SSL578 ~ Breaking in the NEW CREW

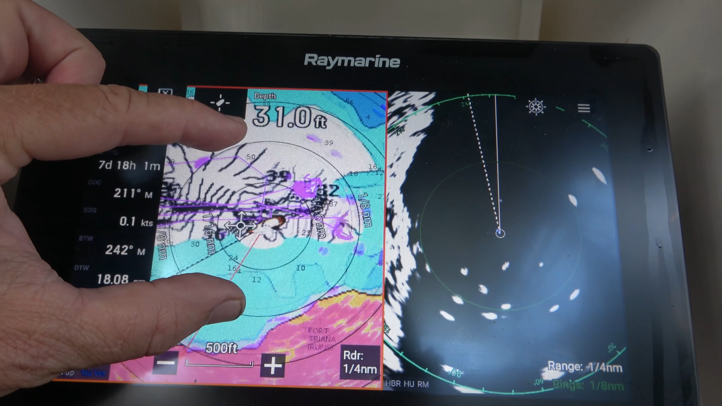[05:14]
Got the radar on, so you can see all the boats in the anchorage that are around us.
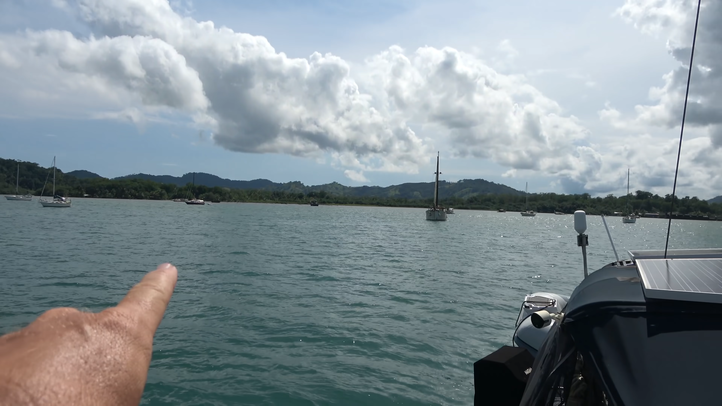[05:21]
And this is our shot with all of the boats at anchor behind us that we see on the radar system. And we are pointed out the bay right now because that's where the wind is coming from, basically from the west,
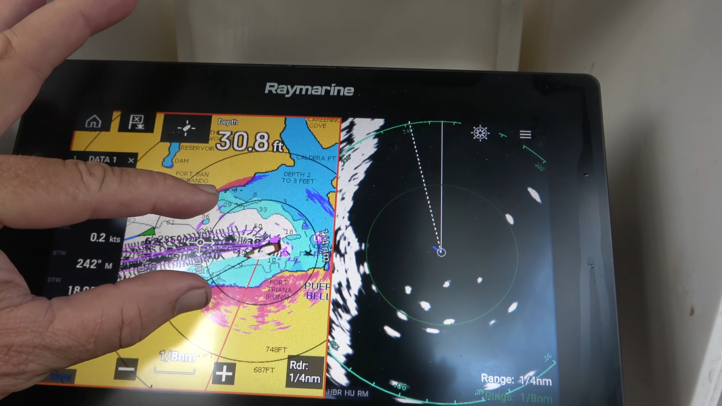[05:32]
which of course is right where we want to go, so it's not very helpful, but we're going to pray for a wind shift. So we're going to zoom out a little bit here, and you see I've already come over here,
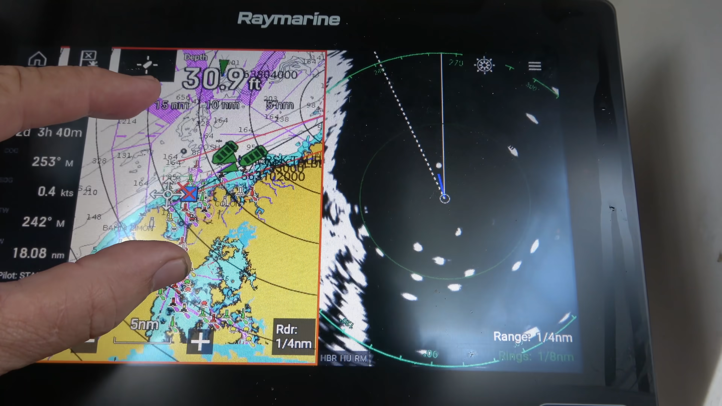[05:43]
and right there, this is the entrance to the Panama Canal.
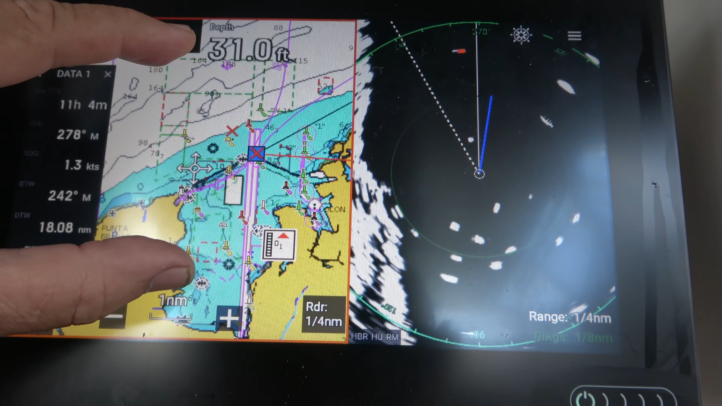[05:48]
So that's the entrance there. We've already got waypoint 7. And yes, I've already got it set to go to waypoint 7, which is that entrance to the Panama Canal.
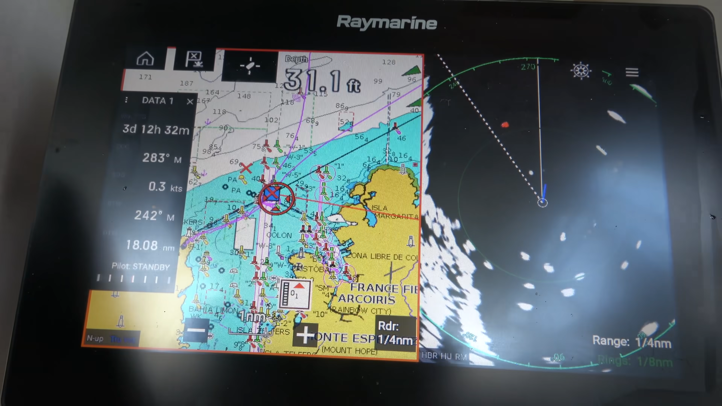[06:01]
And right now it's saying it's going to take 3 days to get there because, of course, we're not moving.
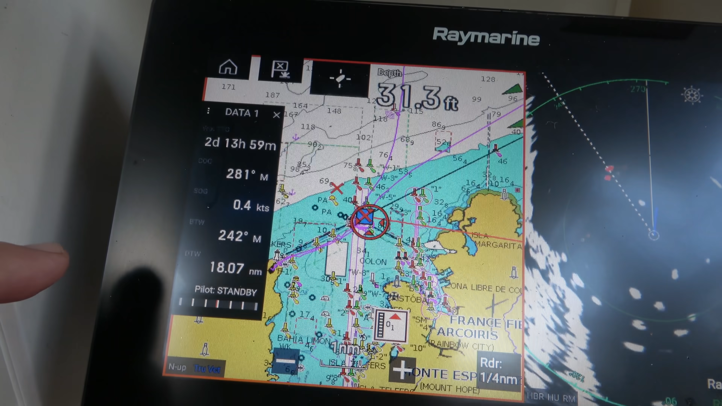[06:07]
But our bearing to waypoint is 247 magnetic, distance to waypoint 18 nautical miles.
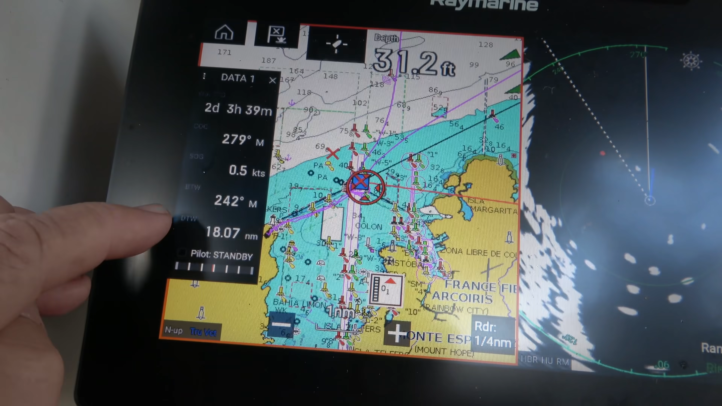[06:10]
And we're almost in a straight line from there,
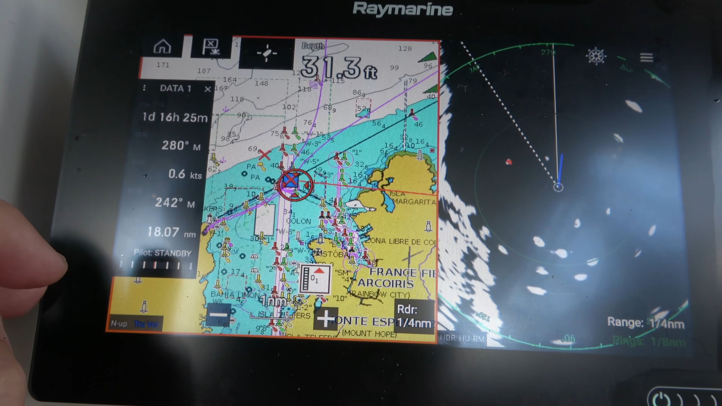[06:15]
so it should be about 3 to 4 hours, unless, of course, we're sailing.
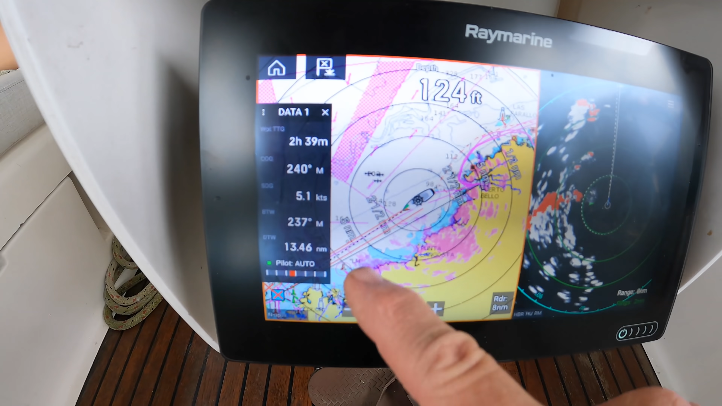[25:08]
Nothing on radar, but you can see there's the weather right there.
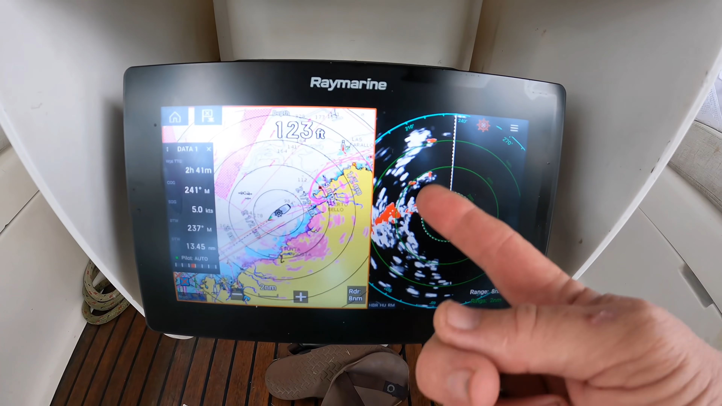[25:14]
It's all red. So this is the coastal outline here.
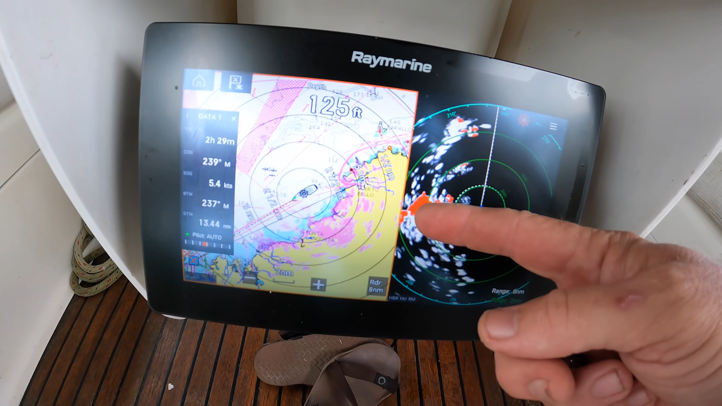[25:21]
Those are the rain clouds, and they're showing up here as weather, distinct weather patterns in the red.
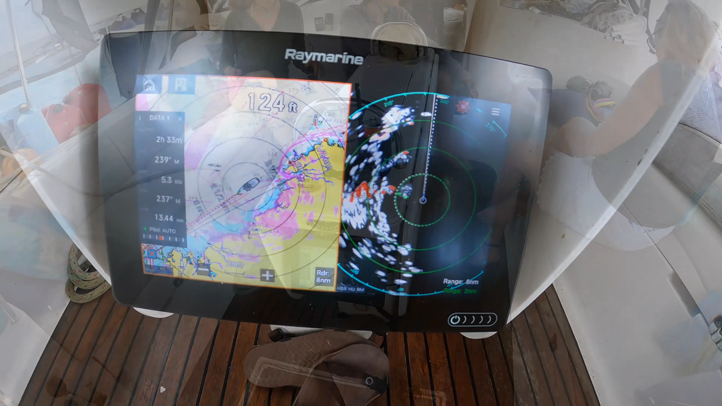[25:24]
Yeah, did you guys see that? How on the radar it identifies moisture in red? So it's showing you that's different than just land mass.